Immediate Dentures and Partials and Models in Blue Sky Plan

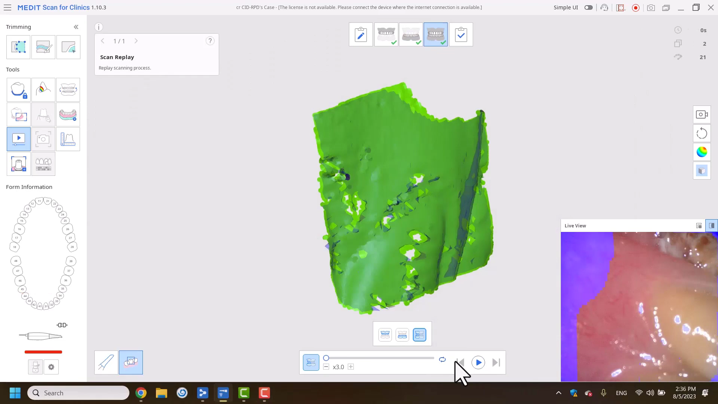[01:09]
And we're going to kind of scan that. And that's going to be a byte right there. The software is going to try to figure out how the teeth all merge together. And it does a great job.
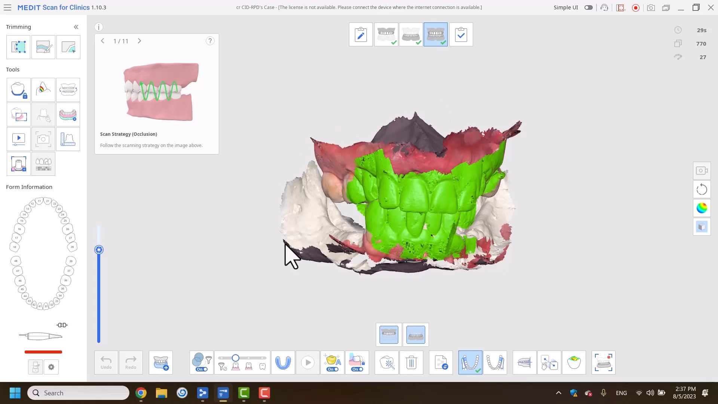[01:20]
And you can see in just a second here how everything just gets merged up. And that byte looks about right when I look at it clinically.
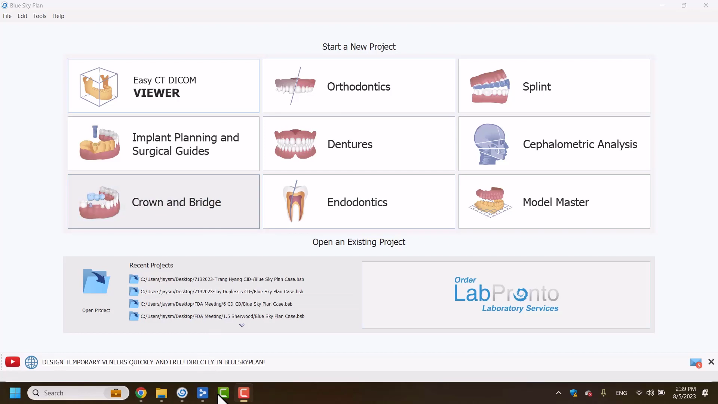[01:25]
We're going to open up the blue sky plan. Throw it all in there. And this is going to be pretty awesome right now. Because we're going to kind of just throw everything in there now. Align everything up.
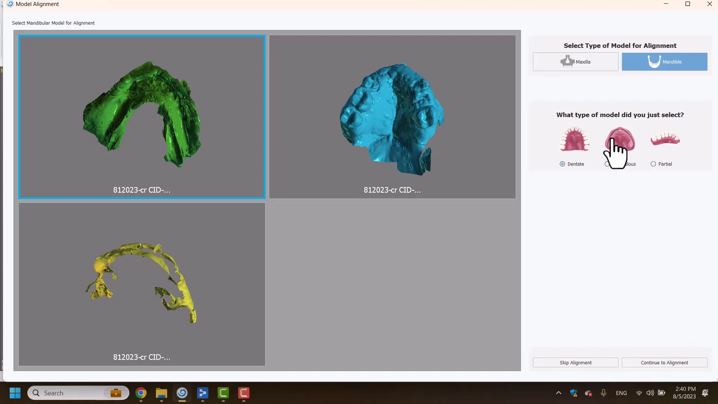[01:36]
Just everything is just kind of off in this guy's face. I'm not going to worry too much about it.
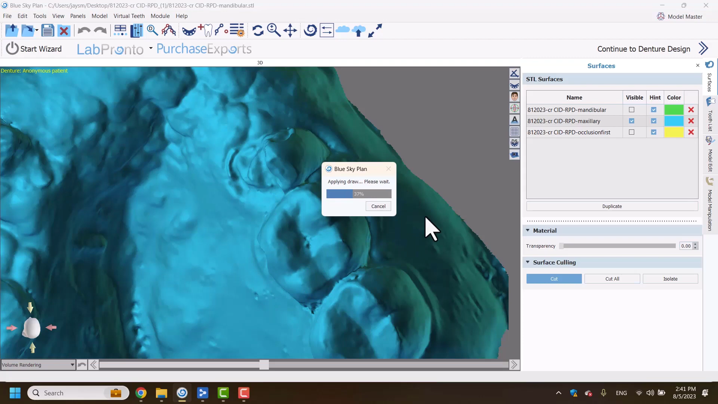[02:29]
And you just go cut. You can also use the model edit.
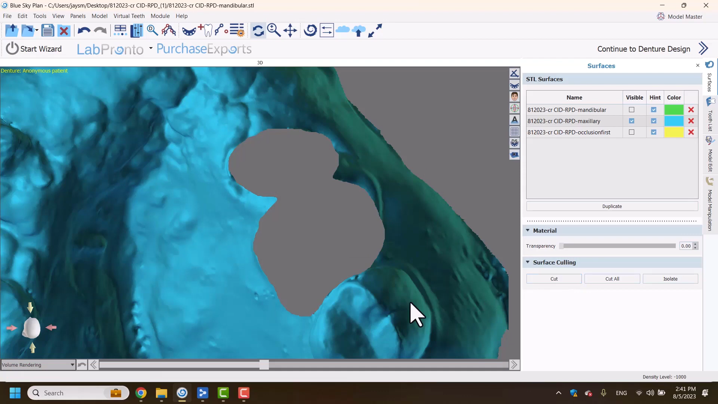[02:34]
You know, it will give you a little surface error function here. Not a big deal. You're going to see me in a second just click on there. The, you know, what's it called? The little don't shell again. Not a big deal. Don't worry about that. You know. You can also use the model edit. They have a little surface selection brush.
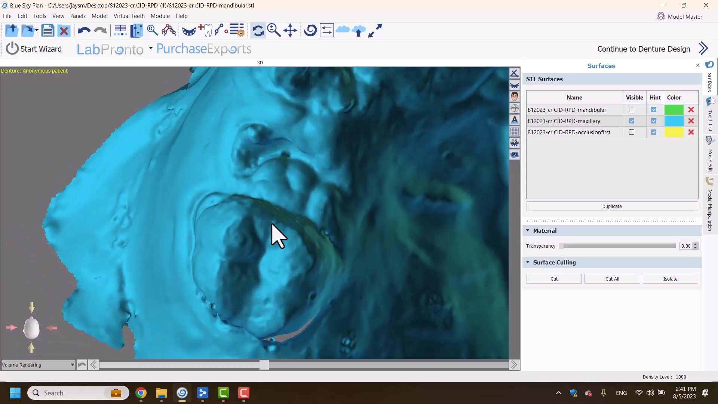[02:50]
Awesome. In a second we're about to speed the film. But I kind of want to go through this really a bit slower for the first time. Just you can kind of see how it goes. Spend some time on this part right here. Selecting out the teeth.
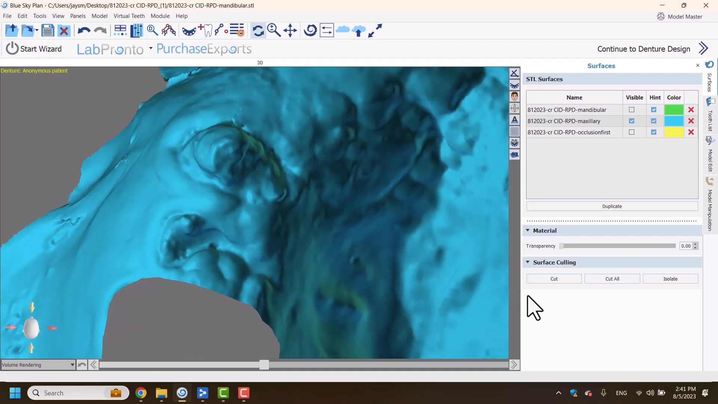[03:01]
I like to go from the non-working side as we call this right here. Working and non-working is kind of a big thing. Especially when you're doing model editing. Just because, how to describe it.
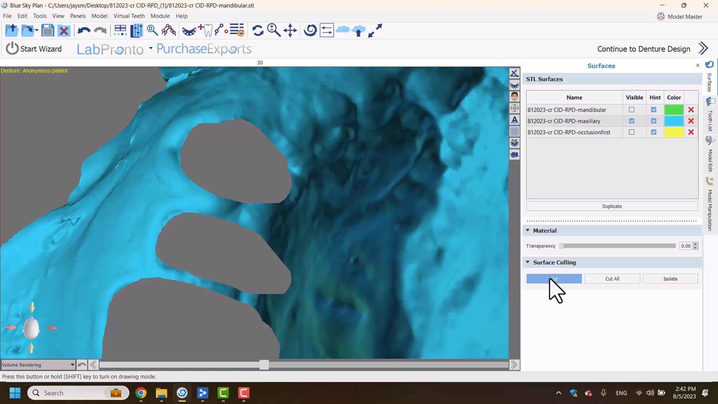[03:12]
It just kind of matters what side the software thinks is actually the important side of it.
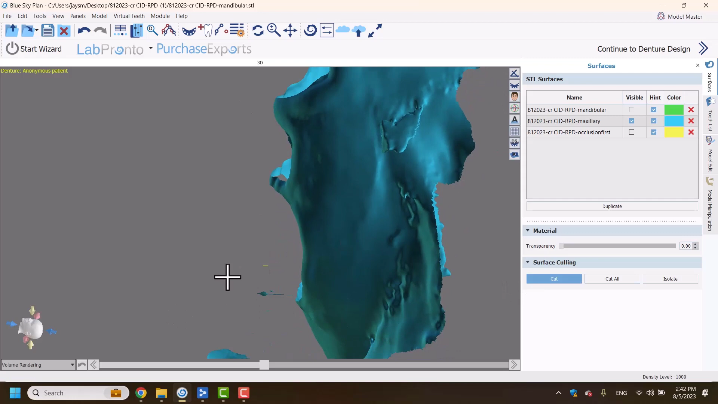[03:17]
You know, as you start working with 3D modeling more and more and more it matters.
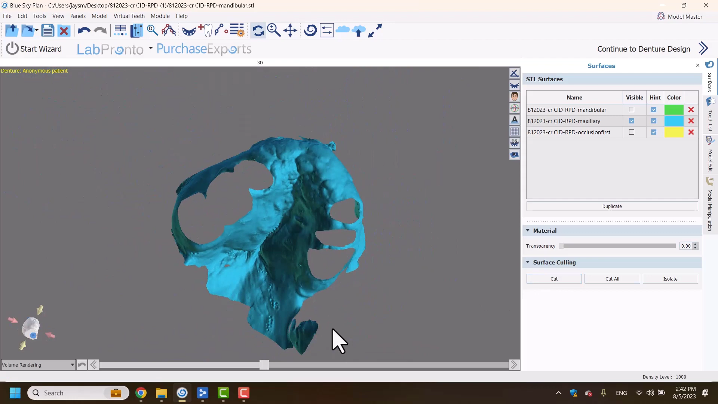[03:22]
But yeah, you can kind of see what we get right here. You know, we got some little like blebs as I almost call them. We kind of want to edit this out. Kind of clean them up a little more. And yeah, we get some kind of nice working models.
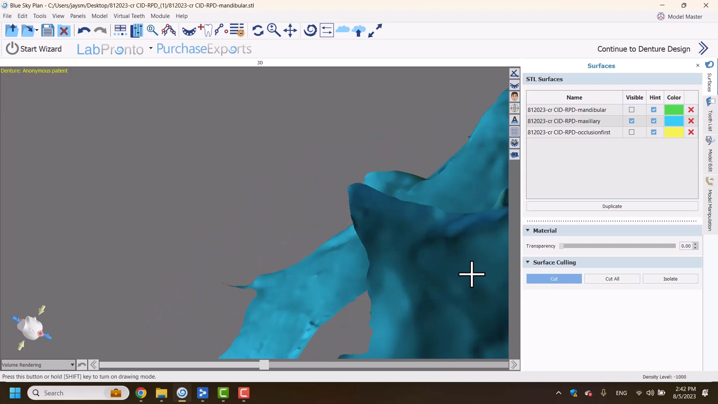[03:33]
We've almost kind of shaved off the teeth right there. And so yeah, we got some big holes.
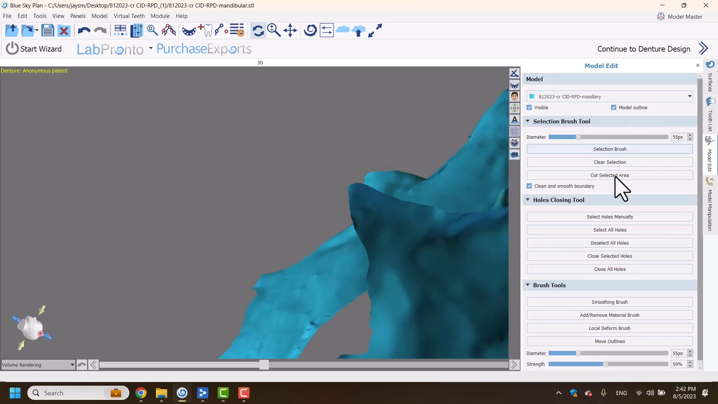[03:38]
Which we're going to start selecting here. And we're going to select those. I'm holding down shift.
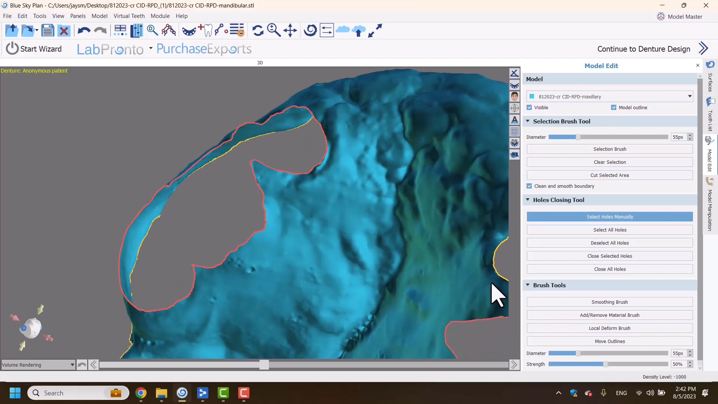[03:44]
And it's kind of clicking on the holes. And I got one little other hole right there.
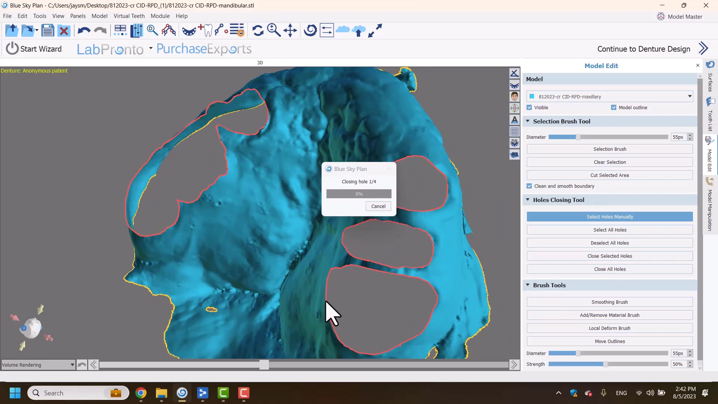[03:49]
And we're going to close the holes. Takes a little longer on the software. Especially because there's that one big hole on the left side. So I kind of sped up the software and kind of cut out the extras. And I got the little holes. Well, not a big deal. And next we're going to start doing is we're going to start smoothing out the stuff a little bit here.
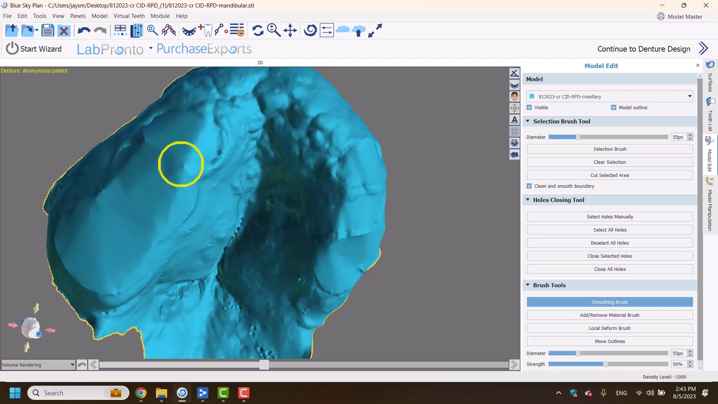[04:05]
And yeah, you really want to smooth. I just find the more you kind of modify the surfaces right now, the quicker everything else goes later on.
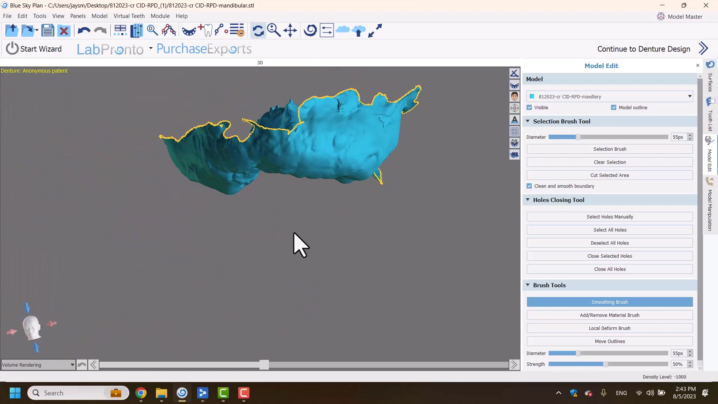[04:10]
Yeah, now I'm going to save the project.